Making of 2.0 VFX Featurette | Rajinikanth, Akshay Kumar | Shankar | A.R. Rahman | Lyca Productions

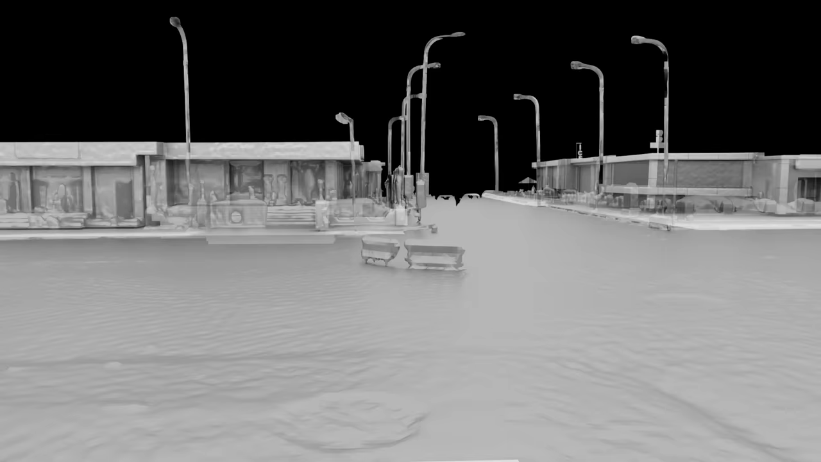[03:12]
Ladder scanning gives us exact 0.2mm details of the set. To be honest, it's very challenging in the sense you have to keep your imagination alive.